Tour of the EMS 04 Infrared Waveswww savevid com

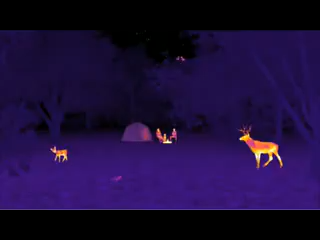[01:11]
allow us to see these infrared waves from warm objects like humans and animals.